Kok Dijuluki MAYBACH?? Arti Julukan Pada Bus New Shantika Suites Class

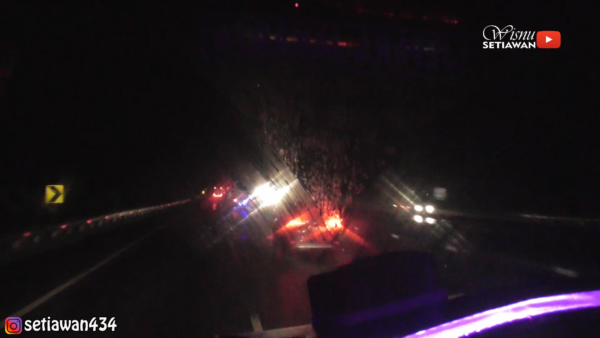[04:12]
Dan ini adalah aksi dari Maybach saat melaju di Tol Transjawa. Monggo, selamat menyaksikan dan semoga terhibur.